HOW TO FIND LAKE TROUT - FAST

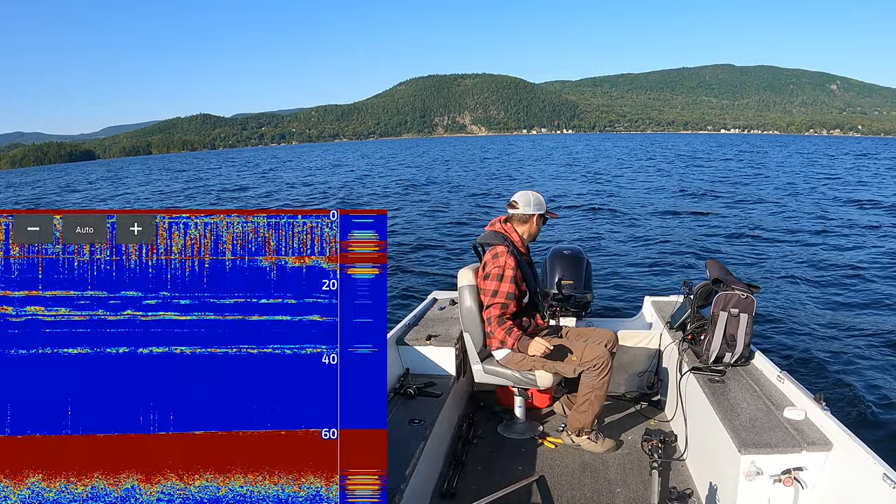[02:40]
So right now we have 2D imaging and this is the Garmin with the GT54 transducer, which is not the most expensive down imaging one. But this is what we're running. We're running a normal 2D sonar at 200 kilohertz. We're going to fire up the engine here. It's a little bit bumpy. I tried to film this yesterday and it was extremely bumpy. And let's get up on plane here.
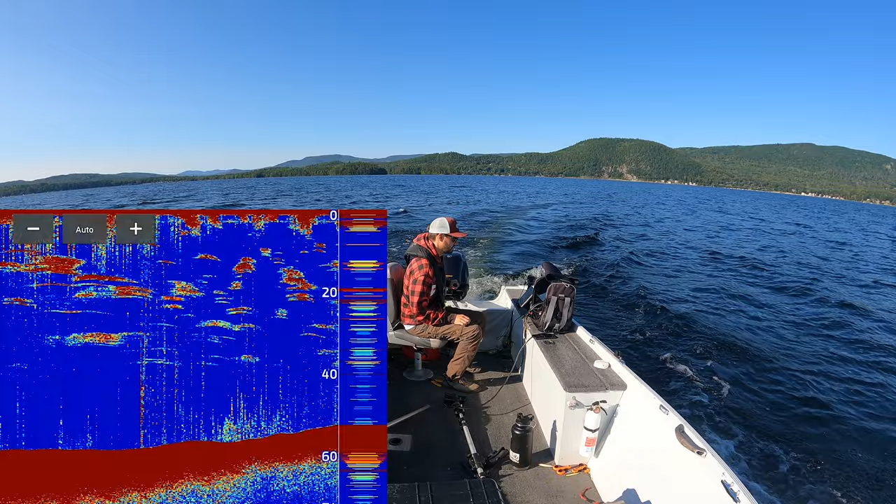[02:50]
And we're going about six, seven miles an hour and we're going to get up on plane here.
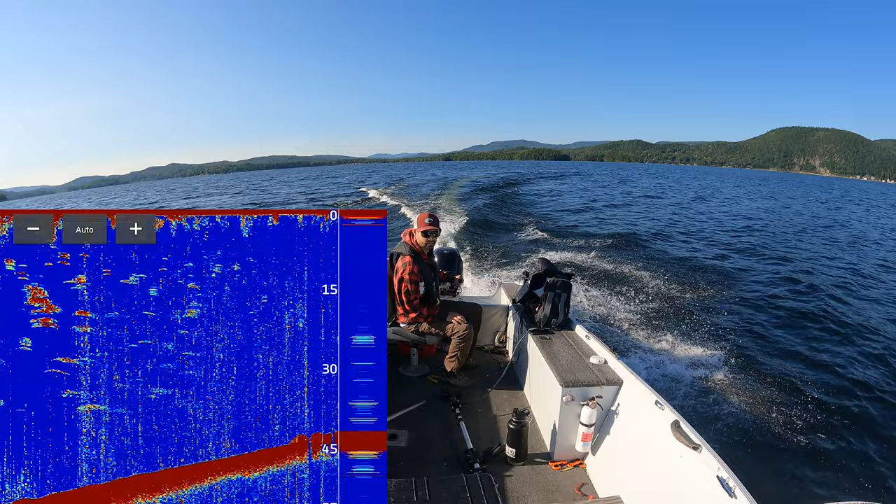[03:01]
So what we're looking for is not actually a lake trout, we're looking for balls of bait. So we're looking for smelt.
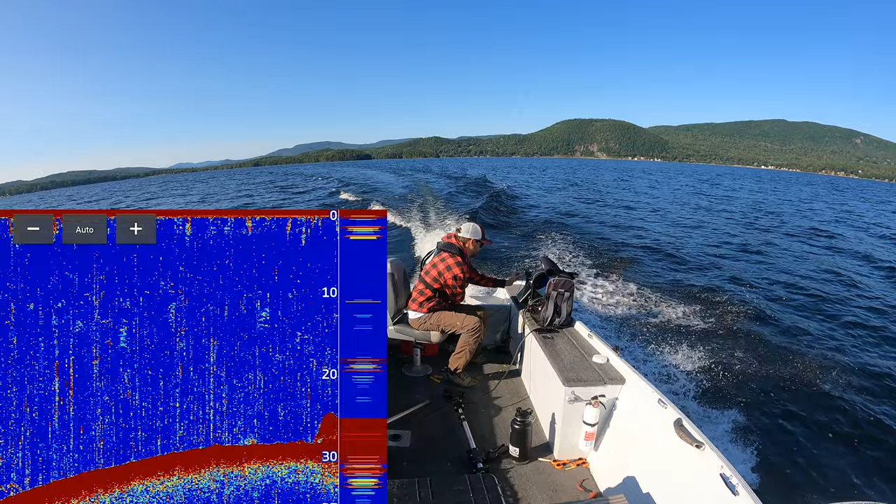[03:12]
So right there is one and right there is one. And then we want to stay on that plane. And the other thing we want to do is we want to kind of head into the wind as much as possible.
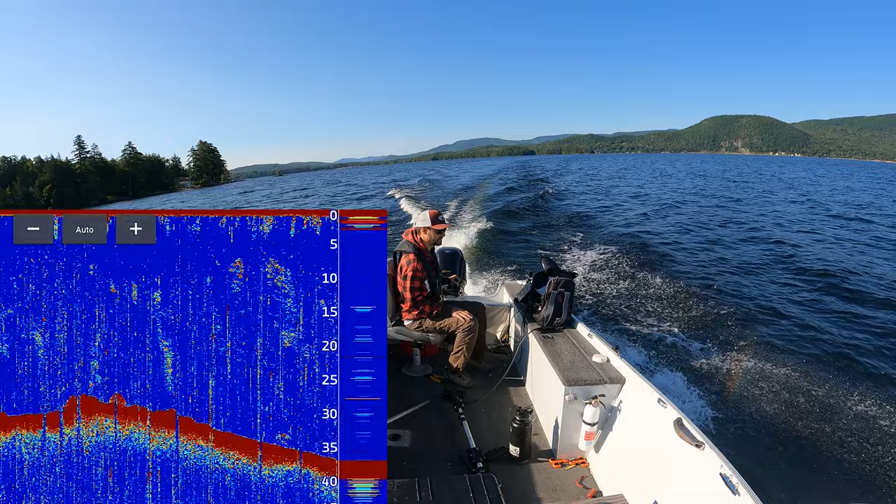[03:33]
So when we stop and drop our spot lock, we don't have to fight with turning the boat around.
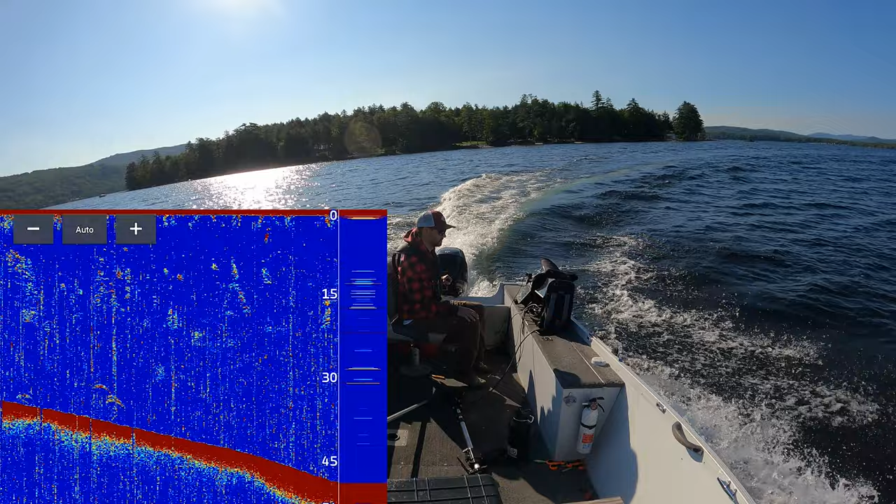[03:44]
And they might not be here but this is one of the spots that I'll check. It's a nice flat. You might see an arc of a lake trout but we're going to patrol this area.
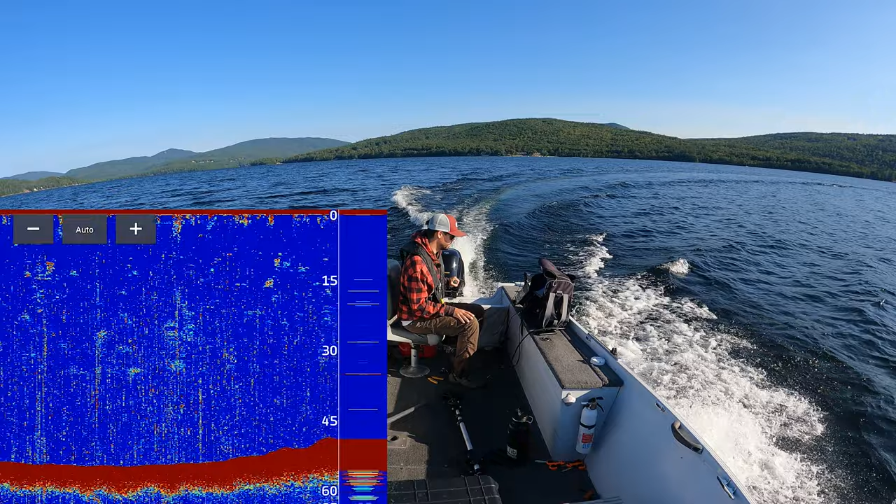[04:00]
And the name of the lake I'm on is on here. That's why I'm not showing you the map but I'll white it out right here and I'll show you what I'm looking at. And it's kind of a gentle slope so that's bait right there.
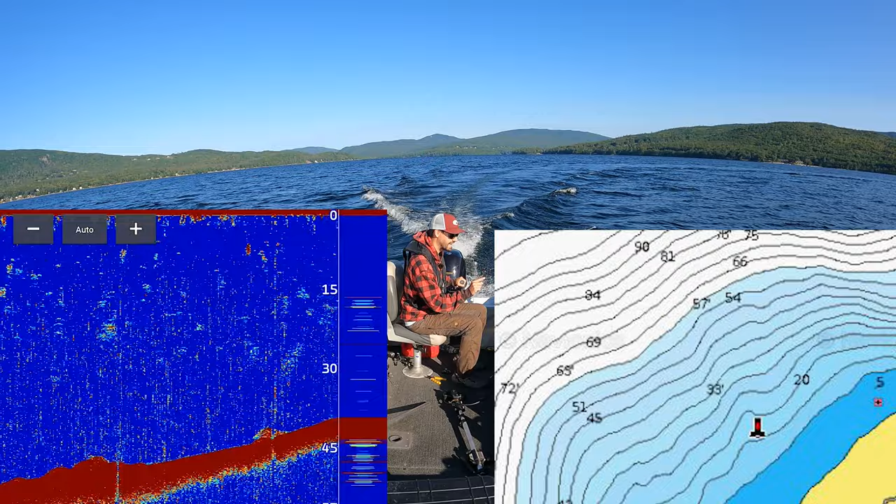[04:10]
And right there. So what we're going to do is not swamp the boat.
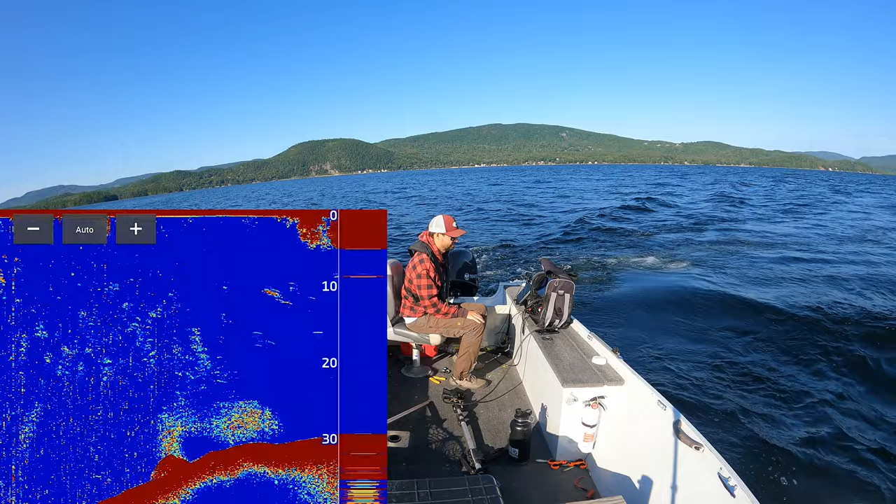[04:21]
We're going to flip this 180 point us our bow right into the wind.
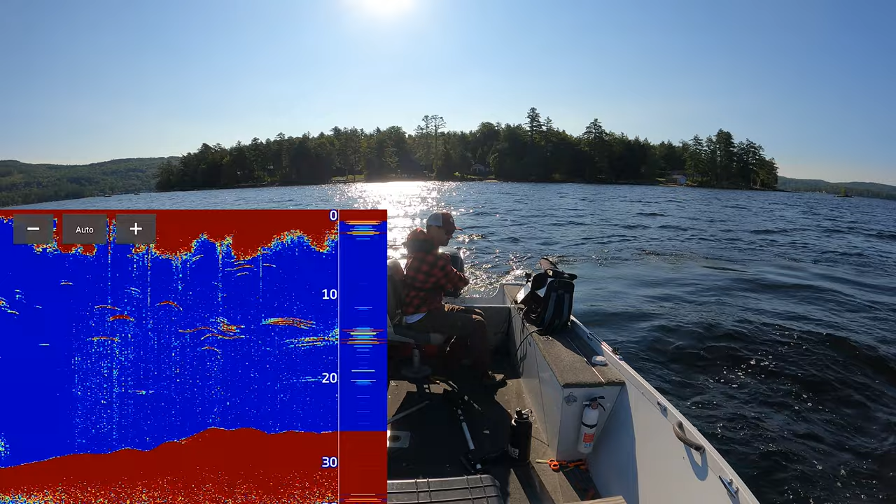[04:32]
See that's bait right there suspended which is good. We're going to run up and we're going to put on spot lock real quick.
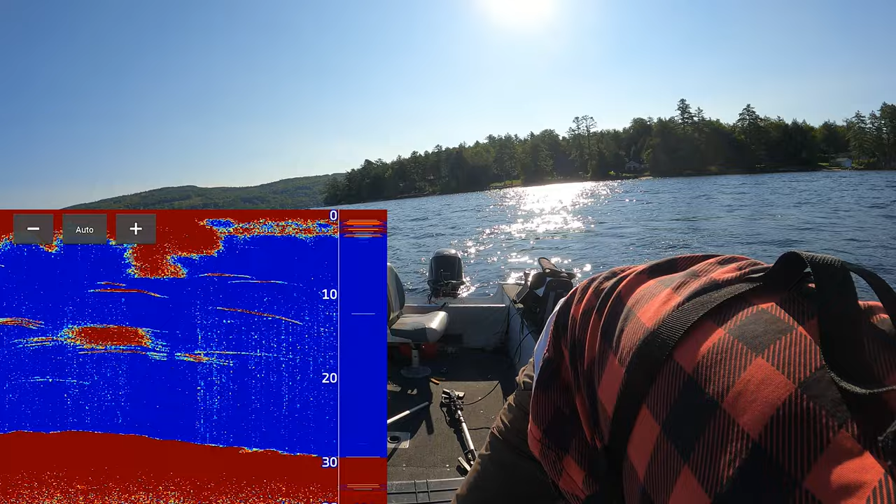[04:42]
And so I'm not actually seeing lake trout. It's hard to see lake trout on full plane like that or higher speed.